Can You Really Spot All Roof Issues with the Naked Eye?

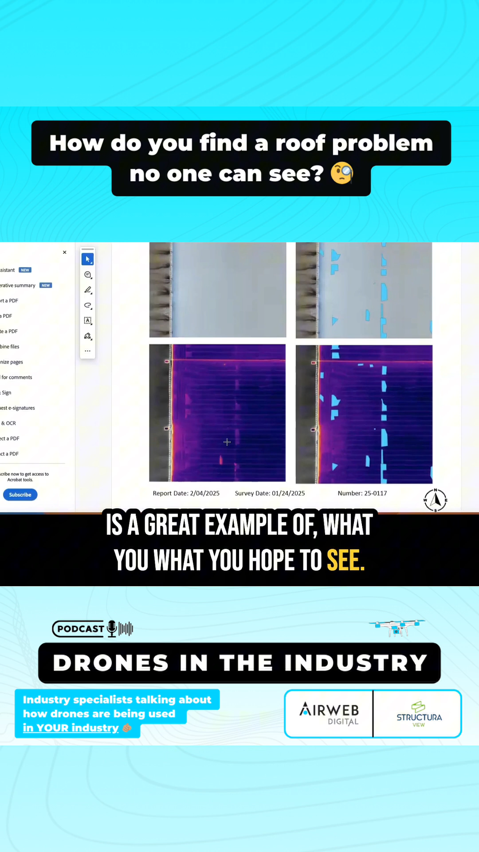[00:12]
Now, these thermal anomalies, like the temperature differential between wet locations and dry locations, suspected were not very drastic in temperature change.
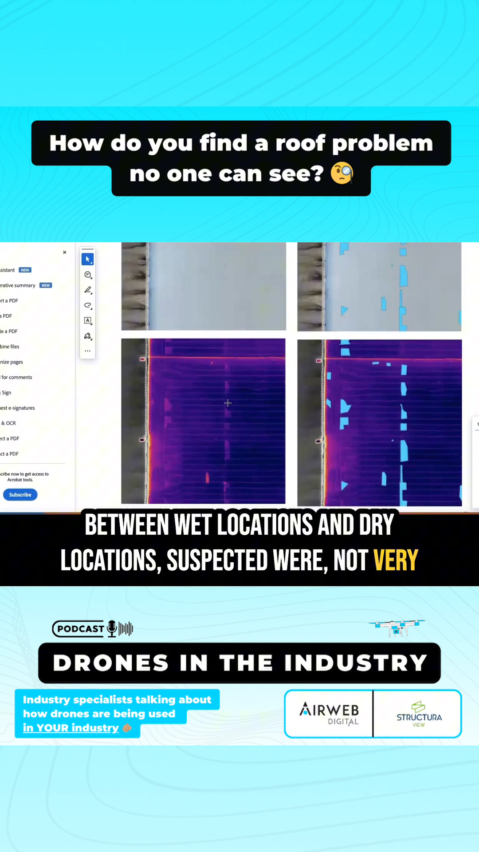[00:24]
We suspect that there are lighter moisture areas as opposed to being really saturated or heavy moisture, or potentially could be caused by unknown other reasons that we'll figure out. But it's always important to have a temperature reference bar that shows you what color represents
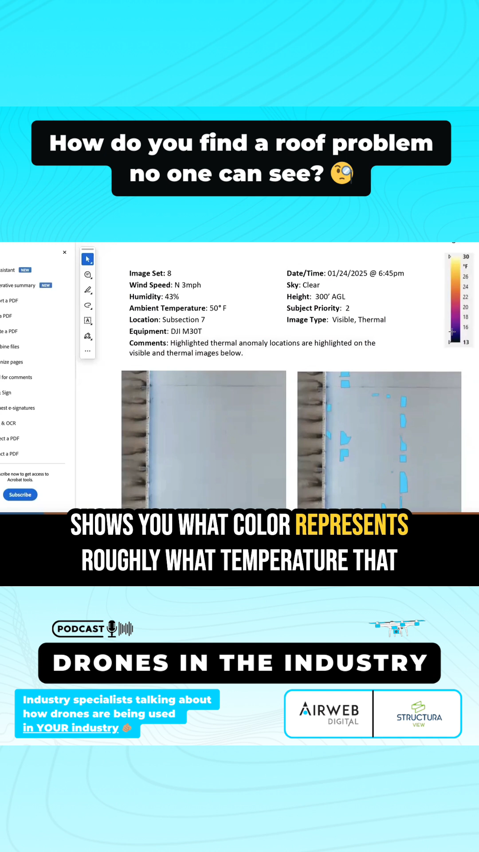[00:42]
roughly what temperature that we're seeing in the image set. This was certainly a colder day.
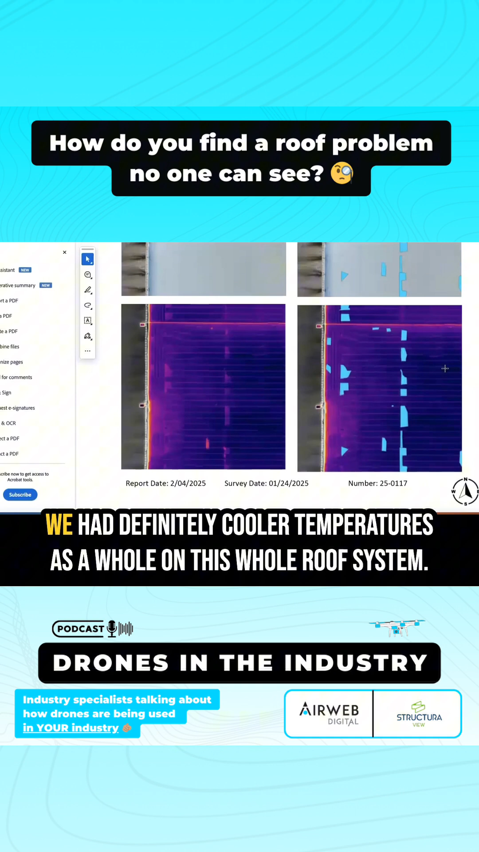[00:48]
We had definitely cooler temperatures as a whole on this whole roof system.
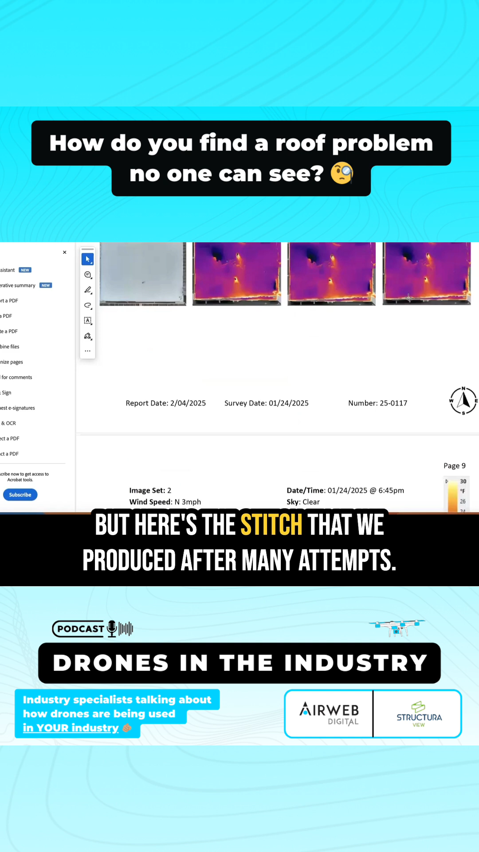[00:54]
But here's the stitch that we produced after many attempts. And the problem was we had multiple data sets that these programs need one full complete data set. And we had to work off of multiple data sets to represent where all the thermal anomalies were clearly. So we used the best stitch that we could come up with to try to help map these out. And we also worked with our individual overview images to actually study these conditions. So this is that example of that two-year-old roof. Another example of a roof that we did a quality assurance check on, this was, I don't remember, 800,000 square feet roof.
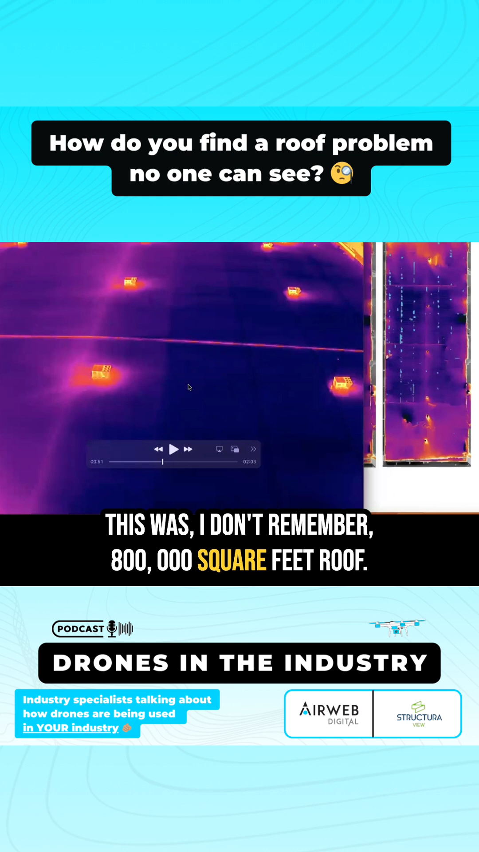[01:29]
Pretty new, pretty good condition. I just took a quick video that kind of shows the overall condition of the roof. Everything looked pretty good from our initial assessment, but we did find one moisture area that is right here. You can see in the middle of the field of the roof, this company has a roofing contractor come out annually to look at things.
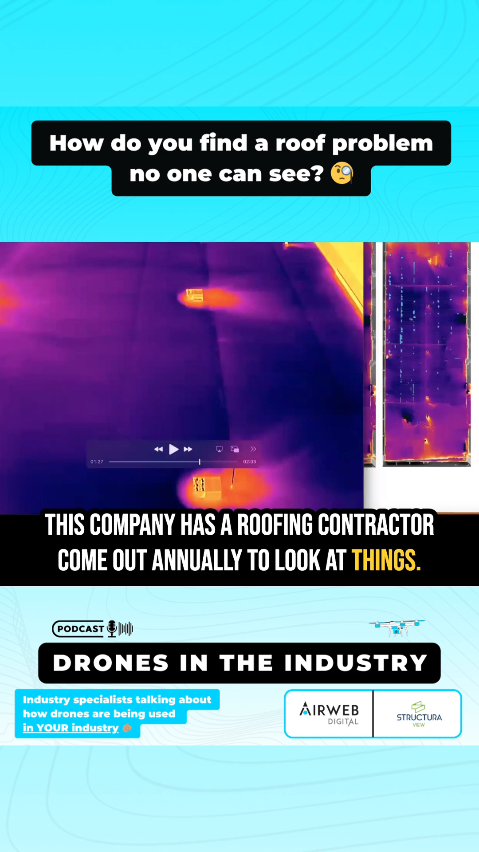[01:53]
Same situation, though. Like this roof or this moisture area is in the middle of the field,
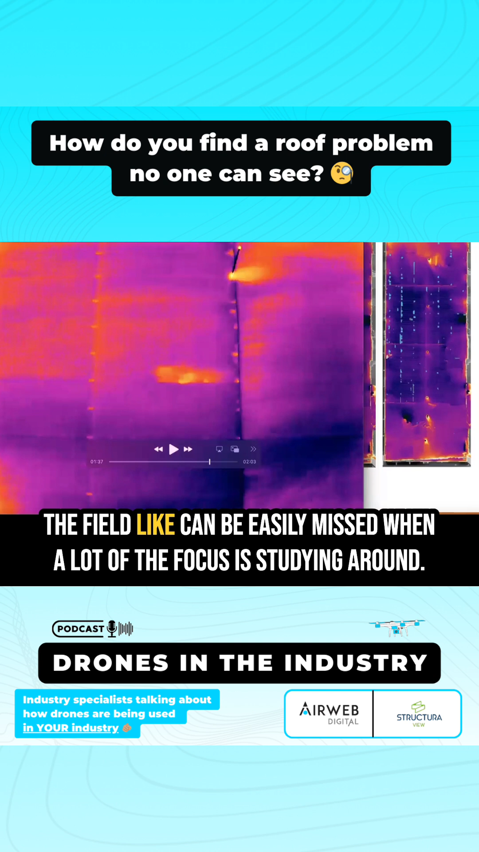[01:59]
like can be easily missed when a lot of the focus is studying around penetrations, AC units, expansion joints, other miscellaneous parts of the roof that you would commonly see failures take place. So essentially, for the property owner, they were able to take this data, send it to the roofing contractor for them to go out and verify, oh, yep, this is open, this is a problem, this is wet, and fix it before the issue became any worse, wet, bigger, or more problematic.